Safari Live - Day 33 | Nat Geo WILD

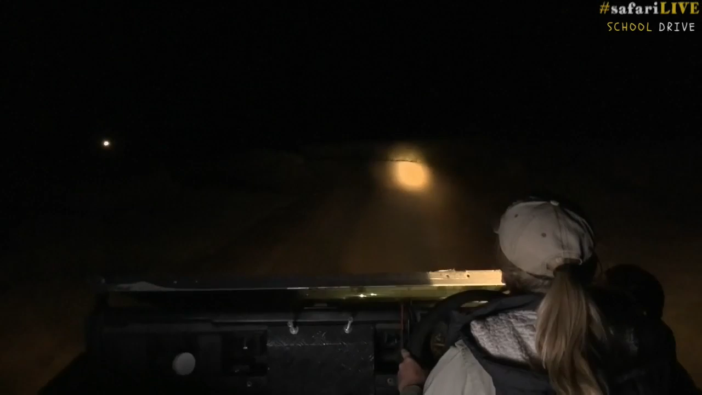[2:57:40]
We're almost there. I'm just keeping the spotlight off it for now so that I don't chase it away. But it's on our right hand side. There's another car coming. Hopefully they don't drive too quickly, or they maybe dim their lights and don't scare it away.